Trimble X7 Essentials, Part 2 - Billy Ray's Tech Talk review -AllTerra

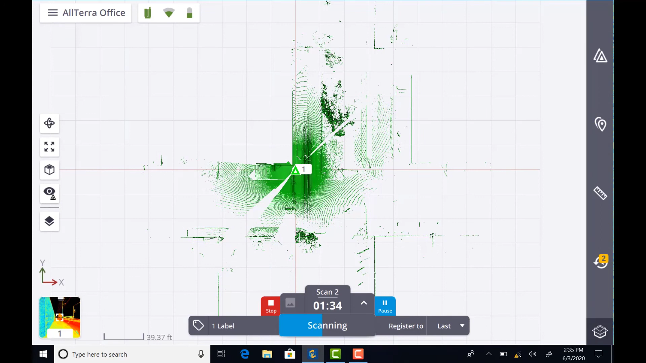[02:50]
number two here I'm gonna move inside the door entry you'll see on position the scanner to make that
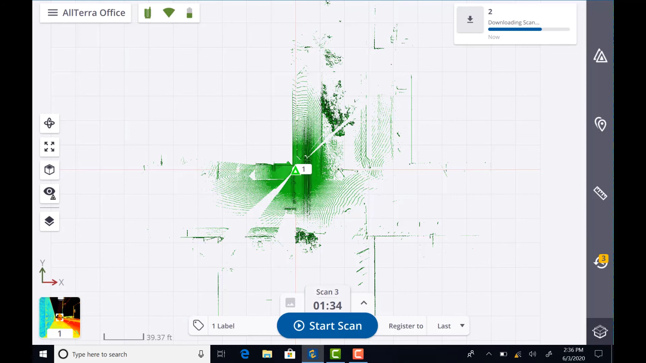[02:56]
transition to the inside I'm also gonna start creating some labels that I can
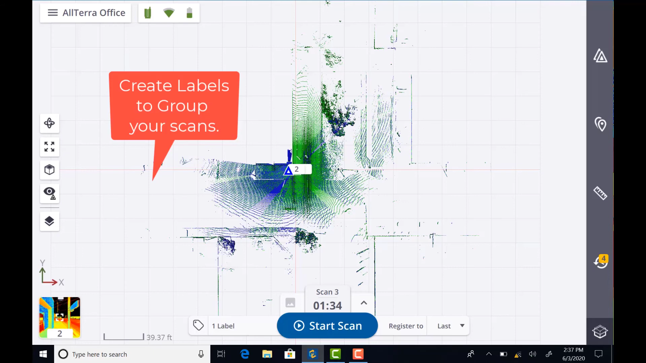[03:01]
start organizing my data with I can have all the scans that are door entry show up at one time or if you have a multi level building you can label
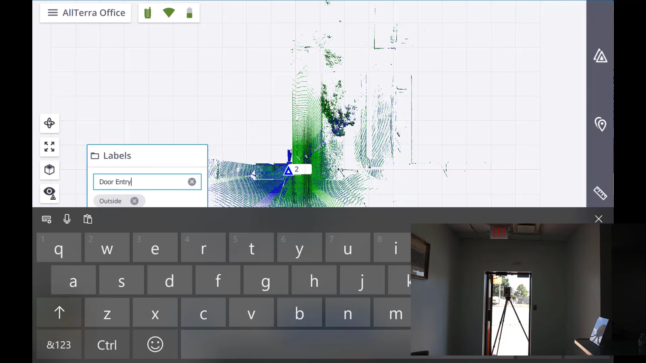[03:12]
those as level one two or three great way to organize your data
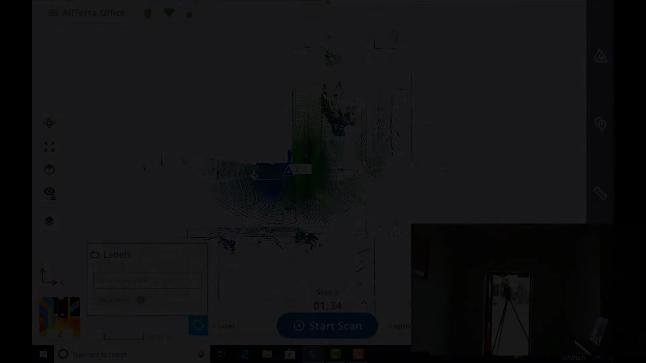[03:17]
once I'm inside the building after scan three you can just see
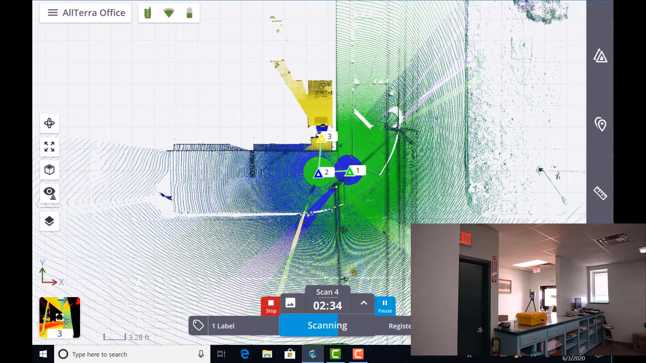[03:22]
how I've navigated my way through the building and each of my setups here
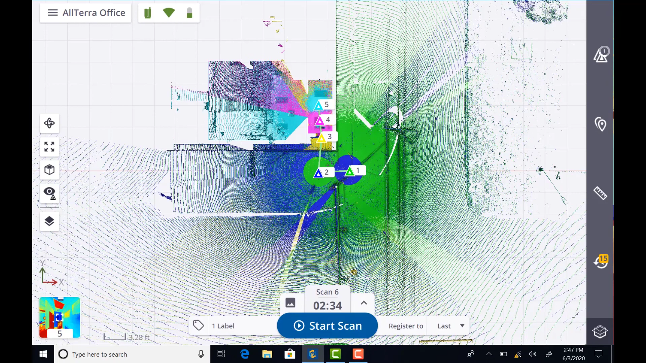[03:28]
I'm gonna continue on till I get to scan number nine where I'm gonna transition from
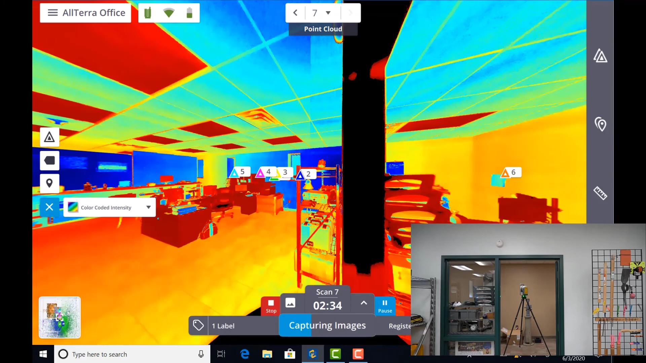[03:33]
one doorway to another doorway scan number nine had to be linked to
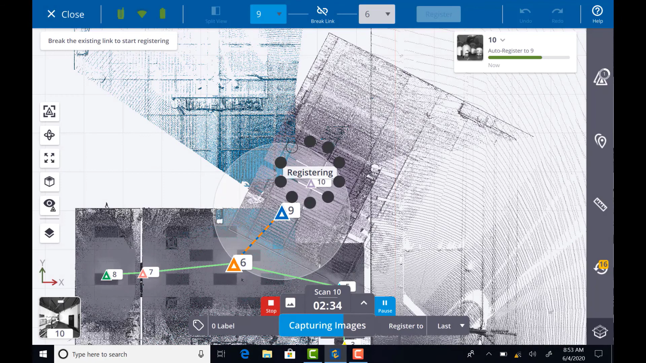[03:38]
scan number six as you can see there just moving through another doorway
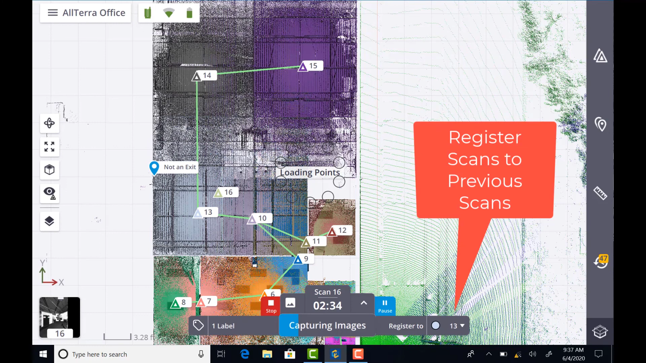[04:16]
register to last or pick any other scan in your registration set to register your data to use annotations
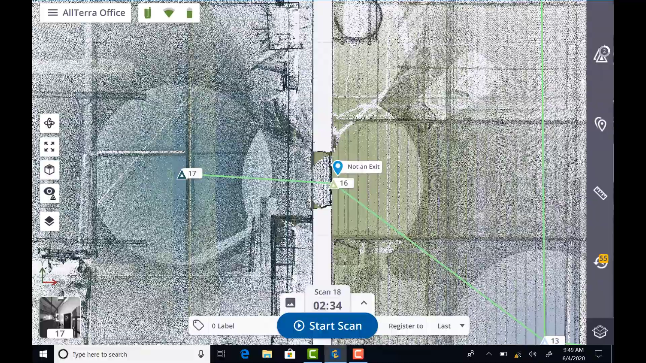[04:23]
that descriptions and photographs of the chosen
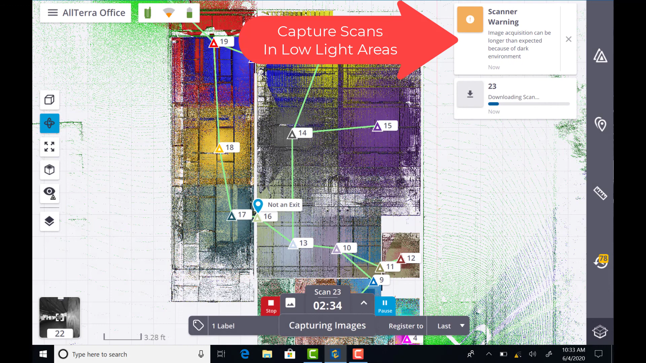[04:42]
scanning system utilizes treble vision technology for fast image capture
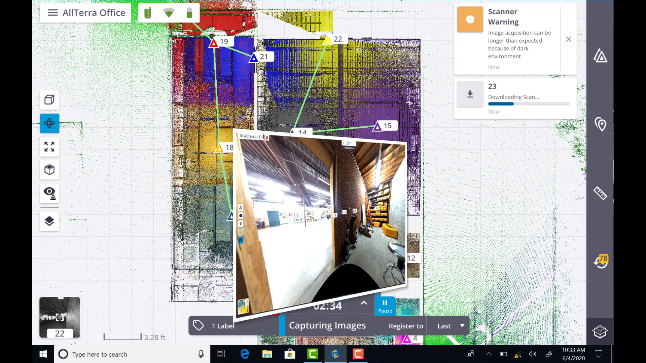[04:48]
even in low light and complex spaces such as industrial settings that can still be seen from every angle
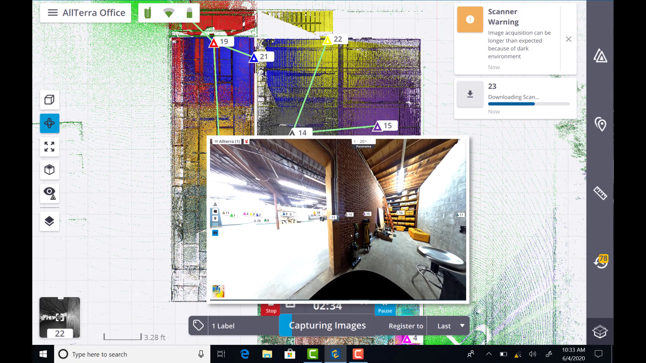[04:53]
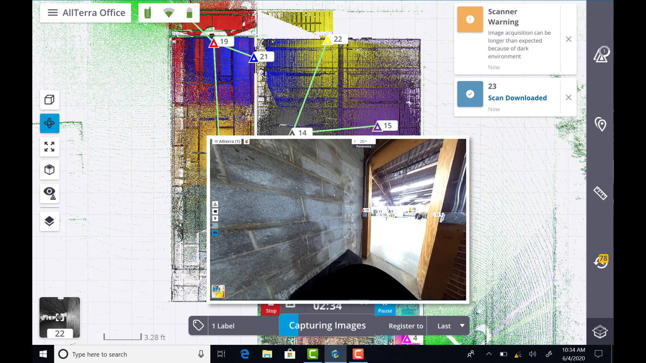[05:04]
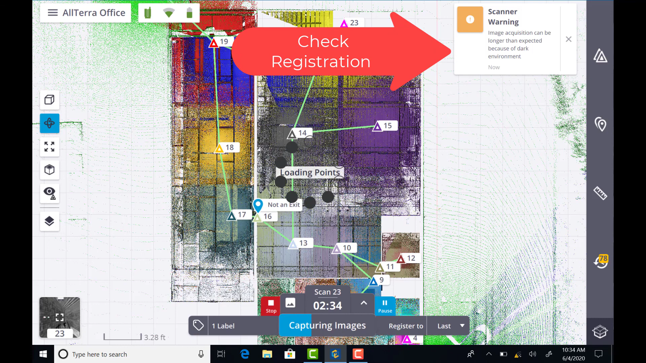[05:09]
there may be times where you get this check registration notification or registration failed
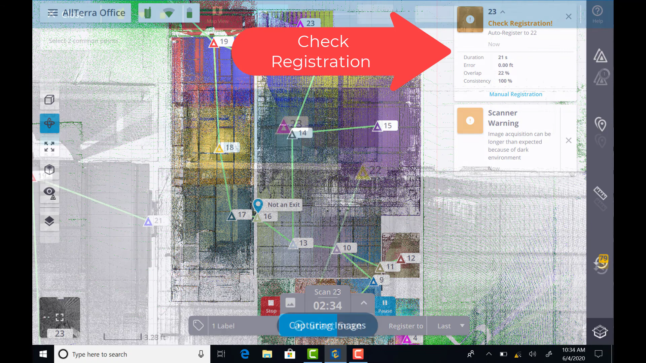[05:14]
where then you can go back in and break the link between two scans and manually tie
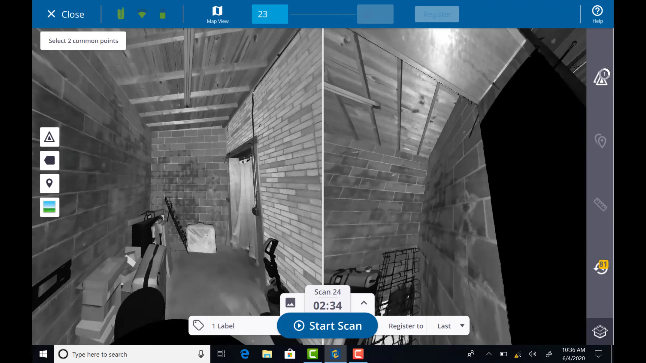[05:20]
two common points between two scans and then re-register and from there you can check your overall results and look at your error and see if you're comfortable with the scan registration
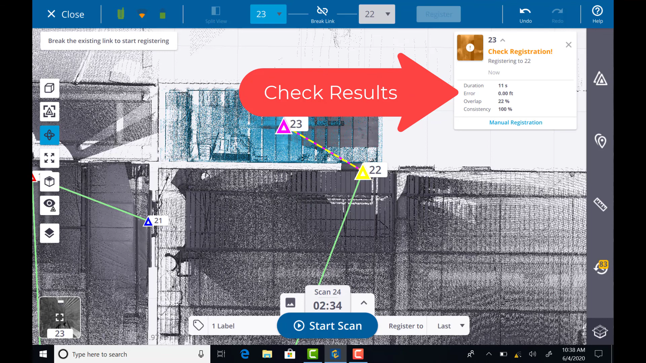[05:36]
when you complete your project in the field you'll want to refine it before exporting and saving the refinement process